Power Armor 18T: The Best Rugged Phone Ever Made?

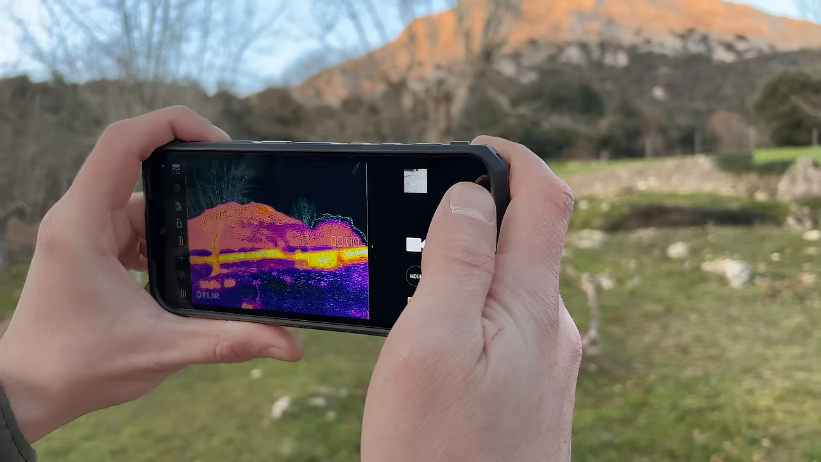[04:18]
With this advanced camera, you can take thermal images of your surroundings, detect issues with insulation or equipment, and even monitor wildlife.
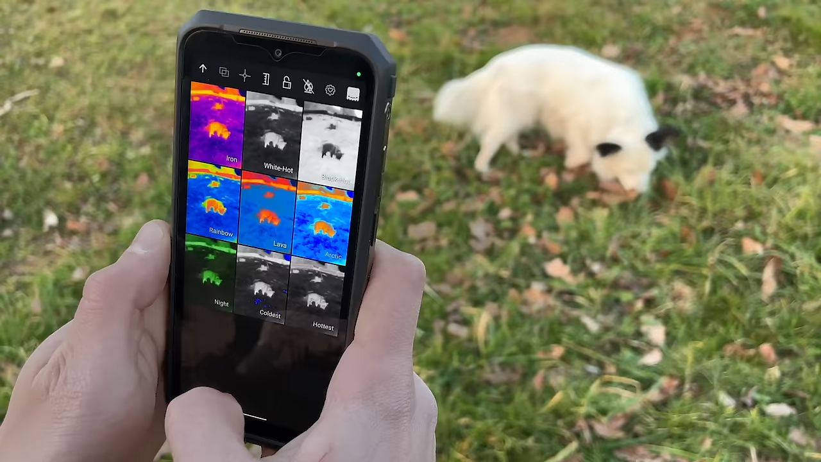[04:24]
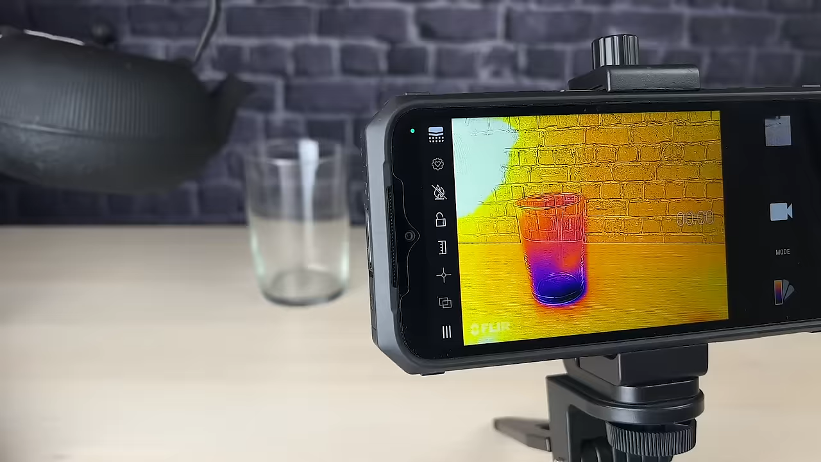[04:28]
The thermal imager provides accurate temperature readings and can help you in a variety of applications, from DIY projects to professional tasks. Whether you're a contractor, mechanic, or simply someone who enjoys exploring the world around you, the thermal imager is a valuable tool that can help you see things in a whole new light.